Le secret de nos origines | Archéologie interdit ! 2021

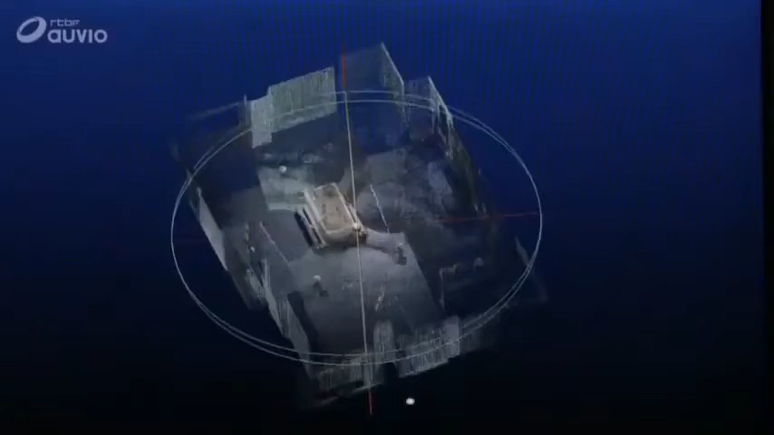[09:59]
Il permet de créer une base de données documentaire consultable par tous les scientifiques impliqués dans l'enquête.